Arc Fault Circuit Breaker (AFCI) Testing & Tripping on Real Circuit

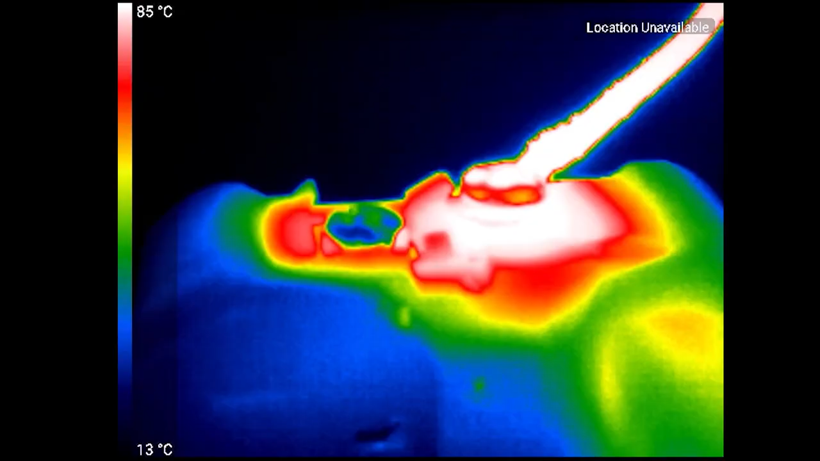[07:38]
On screen: scale top 85°C, scale bottom 13°C
And in a thermal camera here, I didn't let it run very long, but you can see it's getting like 80 degrees pretty quickly.
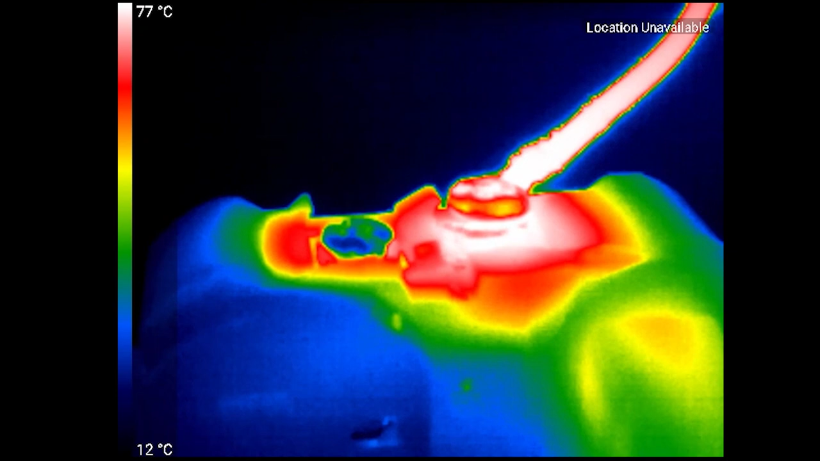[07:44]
On screen: scale top 77°C, scale bottom 12°C
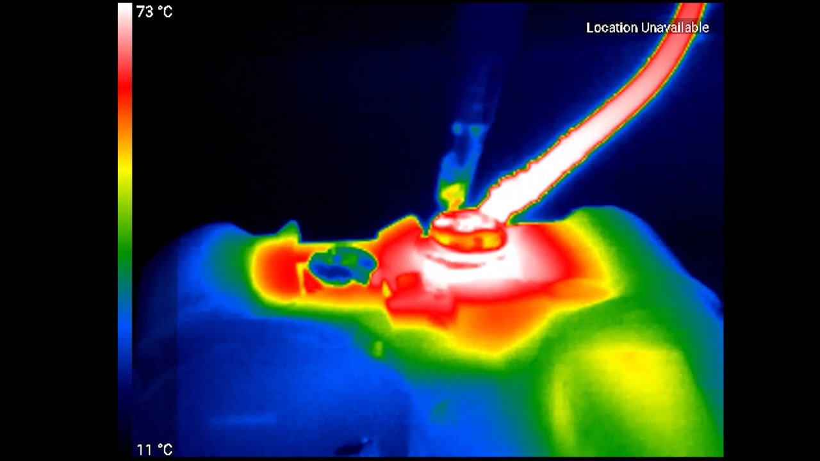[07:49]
On screen: scale top 73°C, scale bottom 11°C
And the sort of interesting thing is that if you take a screwdriver and move it around, you'll see that adjust.
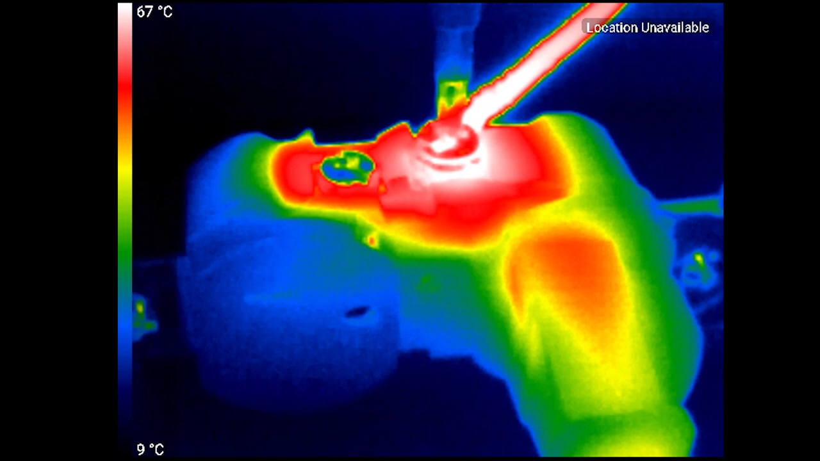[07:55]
On screen: scale top 67°C, scale bottom 9°C
So here I loosened it a tiny bit more, just to see, you know, how does that impact it.
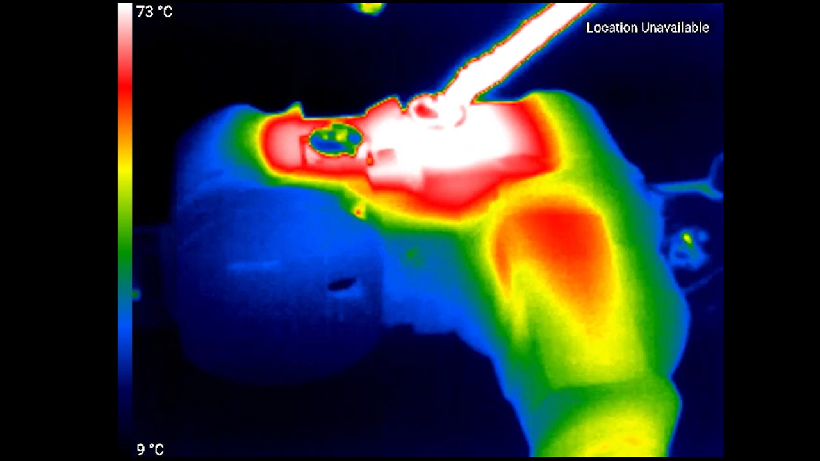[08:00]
On screen: scale top 73°C, scale bottom 9°C
So you'll see the temperature actually drops a little bit here.
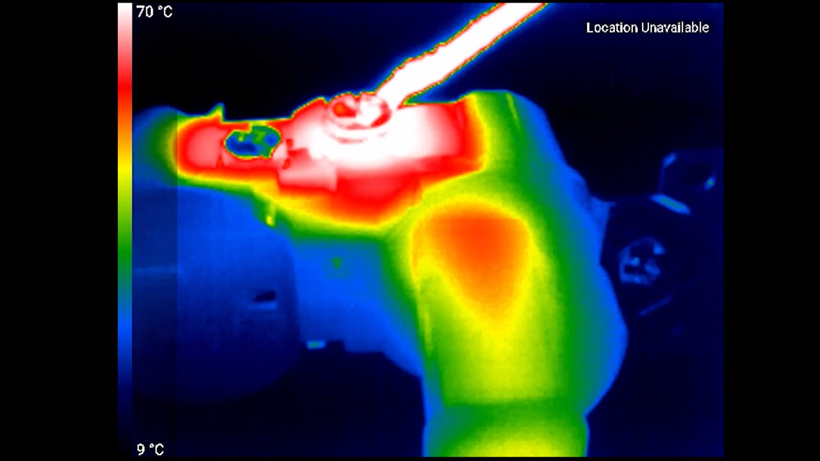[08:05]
On screen: scale top 70°C, scale bottom 9°C
If you tighten it all the way up like I do here, you'll see the temperature drops out.
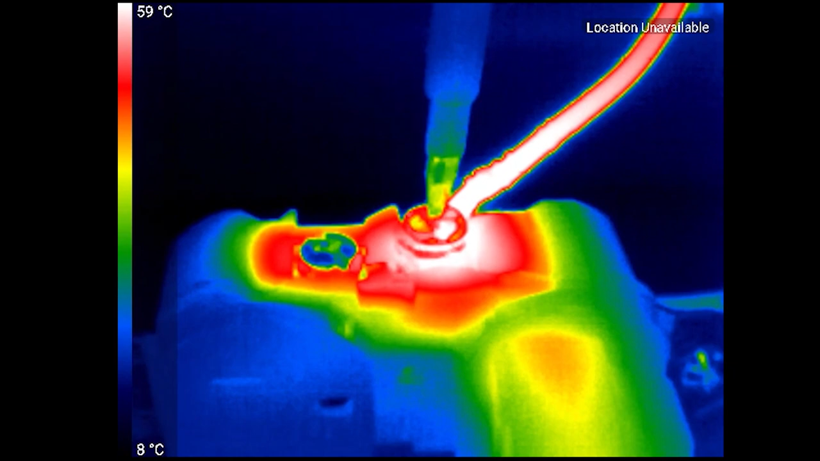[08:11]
On screen: scale top 59°C, scale bottom 8°C
So this will get rid of obviously the arcing. This would be now like a correct install.
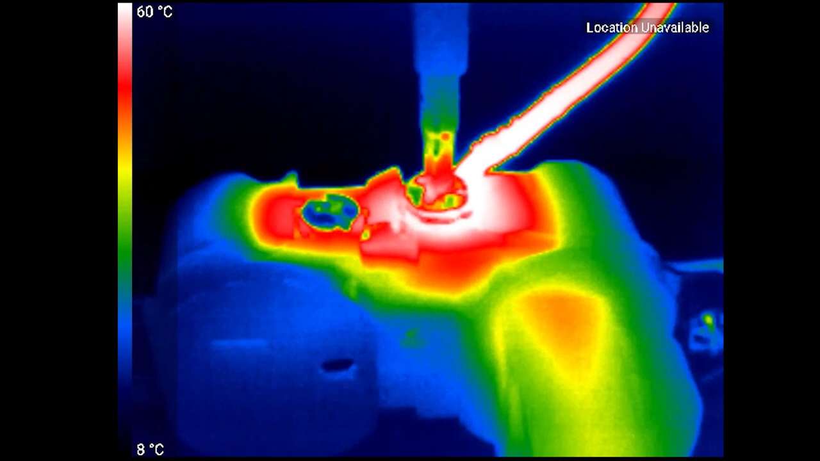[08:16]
On screen: scale top 60°C, scale bottom 8°C
So the wire is tightly in there,
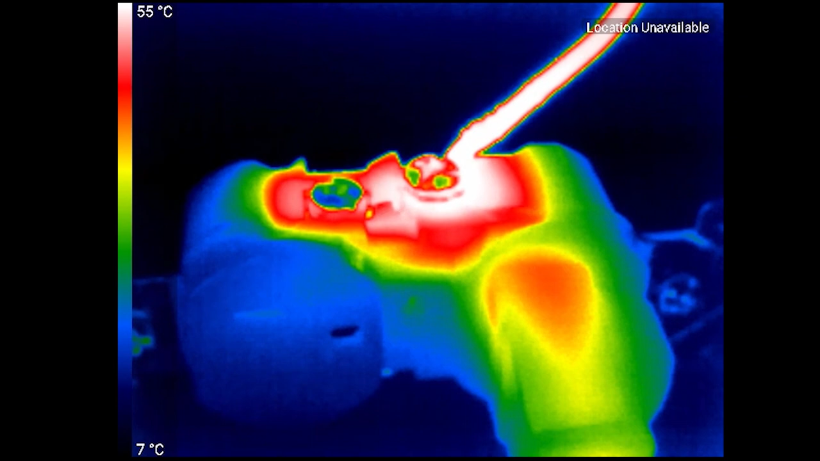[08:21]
On screen: scale top 55°C, scale bottom 7°C
and you can see the temperature is now like 50 and dropping as it goes.
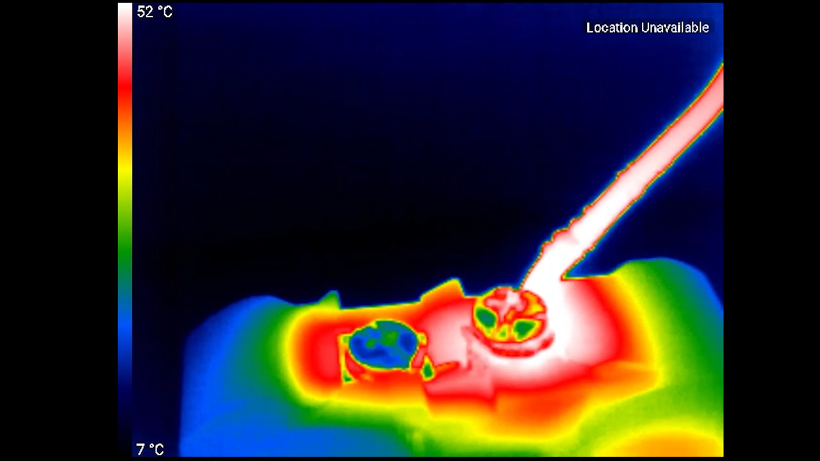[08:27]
On screen: scale top 52°C, scale bottom 7°C
So, and if we loosen it back up, we will actually see the temperature start rising again.
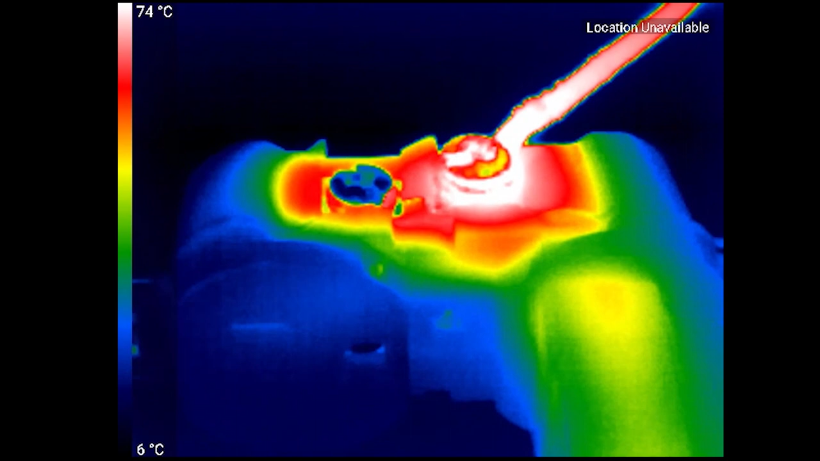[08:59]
On screen: scale top 74°C, scale bottom 6°C
Yeah, so there you can see the temperature rising again after I loosen the terminal.
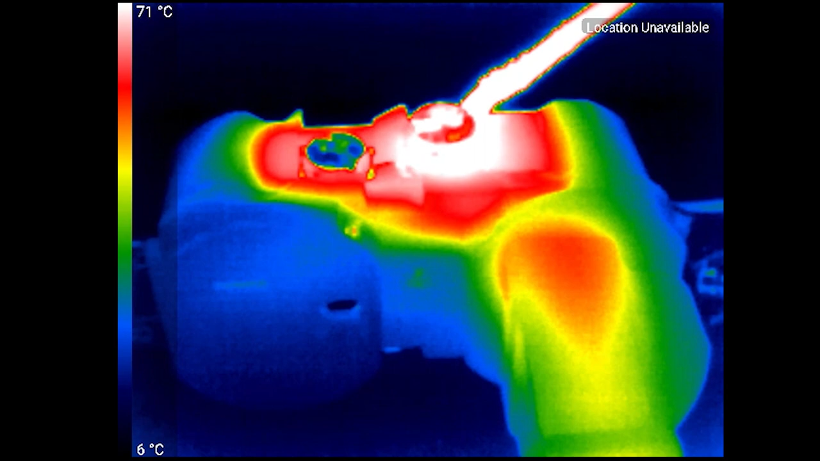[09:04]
On screen: scale top 71°C, scale bottom 6°C
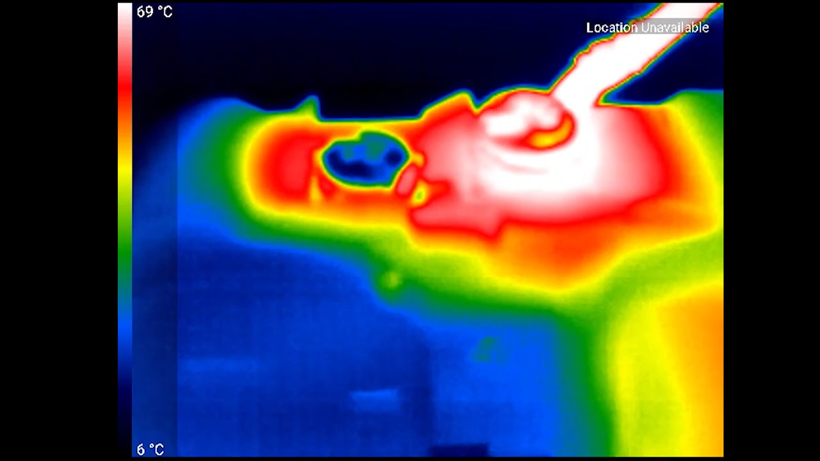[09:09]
On screen: scale top 69°C, scale bottom 6°C
All right, so that's it. That's kind of like, you know, there's sort of an example of that series arcing that I was talking about with that heat.